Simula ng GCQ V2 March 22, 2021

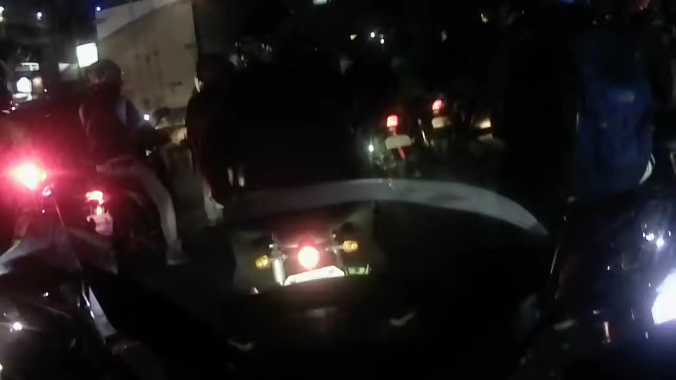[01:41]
Malanday Crossing nga ba yung tawag dun? Basta dun yung huling stoplight bago mag boundary.